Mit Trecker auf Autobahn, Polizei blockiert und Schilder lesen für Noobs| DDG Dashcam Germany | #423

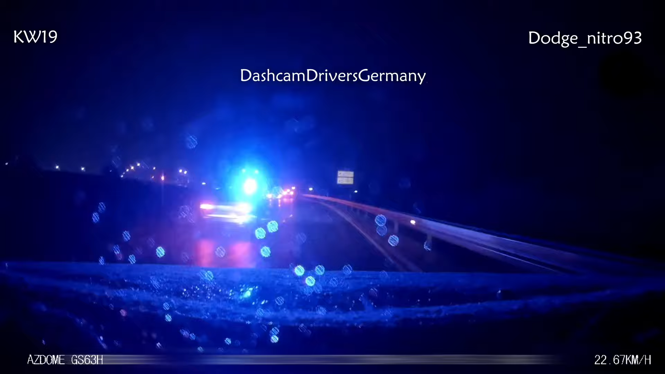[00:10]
Ein Hallo und Willkommen zur Folge 423 und hier ist die Polizei auf einer Einsatzfahrt und man darf ja vorsichtig über rote Ampeln fahren um Einsatzfahrzeugen Platz zu machen, nur er bleibt sogar bei grün noch stehen und blockiert die Polizei. Und das Video läuft kaum, eine halbe Minute und direkt schüttelt man schon wieder mit dem Kopf. In diesem Sinne viel Spaß, los geht's.